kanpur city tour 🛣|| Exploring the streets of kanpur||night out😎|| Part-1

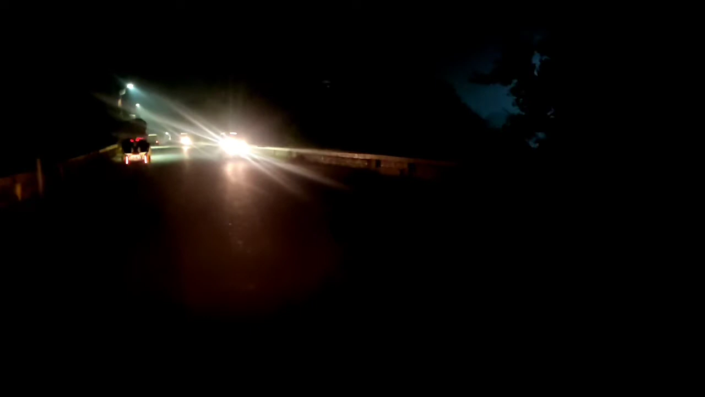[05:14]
अगर आप यहां से दिन में गुजरेंगे तो काफी भीरभाड वाले एरिया हैं आप आप आप आसानी से निकल नहीं सकते हो इतनी भीडे रहती हैं यहां पर
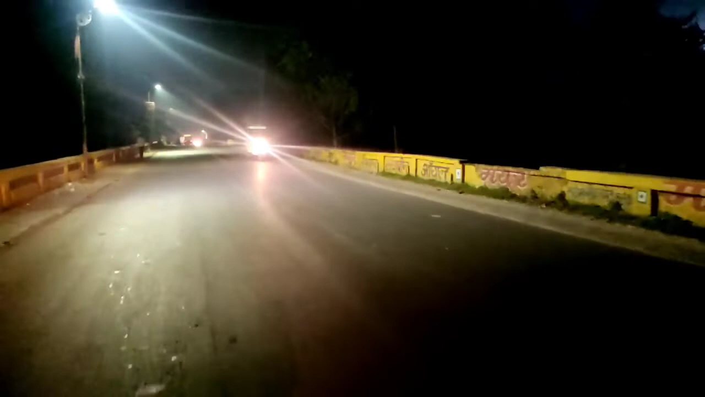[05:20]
यह देखे स्टेशन अब आप को यहां से
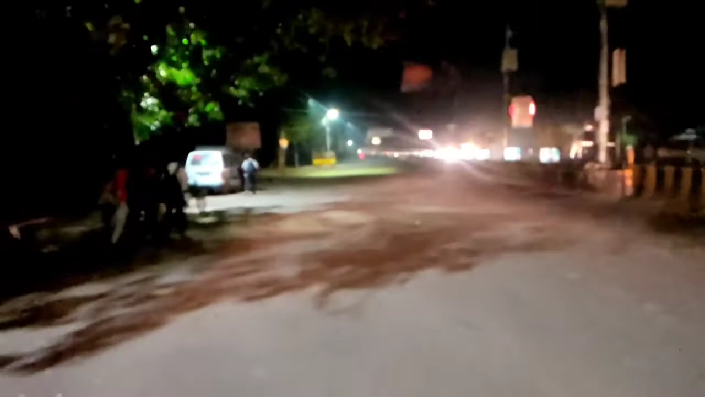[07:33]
पर आप लोग जा रहा है ये सब दिवाली कि लिए बज़े सज़ा हुआ है शेहरी
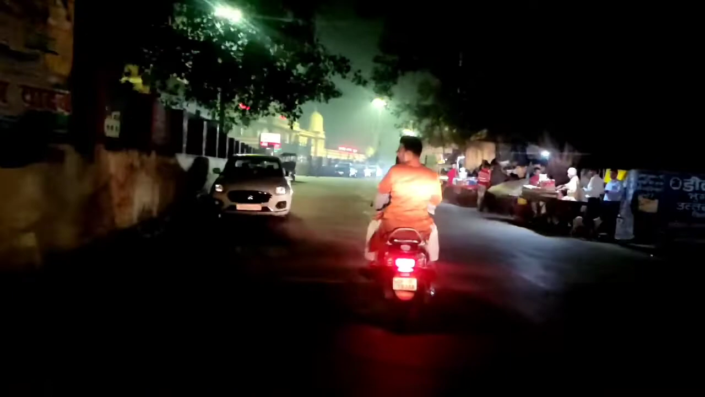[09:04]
हम लोगे पहुच चुके है एक नंबर इस्टेशन जो में गेट है और